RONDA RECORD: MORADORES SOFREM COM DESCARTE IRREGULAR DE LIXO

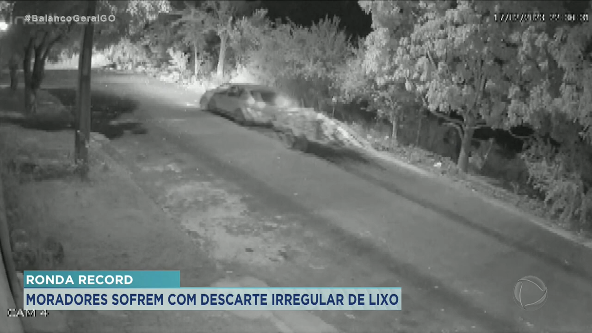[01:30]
A câmera de segurança que fica na porta da casa do Silvair já registrou vários casos de descartes de lixo e entulhos nas proximidades. A maioria dos descartes ocorre durante a noite. Esse vídeo mostra uma caminhonete entrando na rua, arrastando galhos de árvores. O motorista da marcha ré descarrega as galhadas e vai embora tranquilamente. Esse outro vídeo mostra um carro de passeio passando na porta da casa do Silvair puxando uma carretinha.